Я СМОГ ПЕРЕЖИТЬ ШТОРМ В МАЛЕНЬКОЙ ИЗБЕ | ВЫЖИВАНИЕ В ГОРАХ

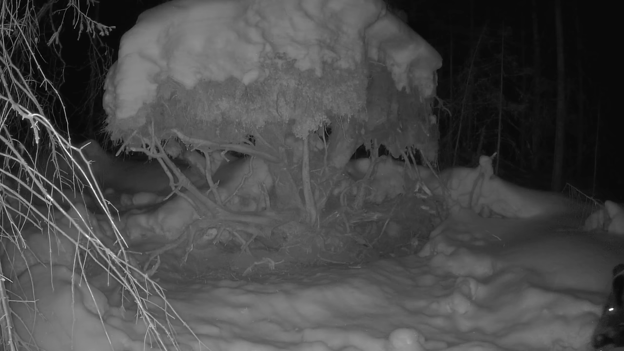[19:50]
Исследуя эти леса, мы нашли около десятка ночлежек кабанов. Они называются гайно. Сделать такое укрытие кабаны могут всего за несколько часов. Поэтому не всегда возвращаются в одно и то же место.
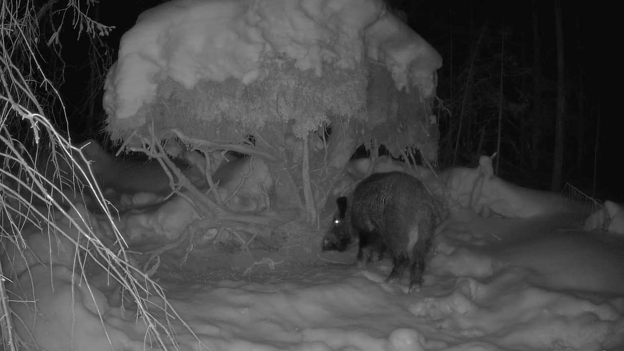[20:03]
Всё зависит от их настроения и места, где они сегодня бродят. Ну и, конечно, безопасности. Этот кабан пришёл сюда спустя 3 дня после нашего визита. И видно, что его беспокоят новые запахи. Они ему не знакомы. Кабан решает, что для него более безопасно будет остановиться на ночёвку в другом месте.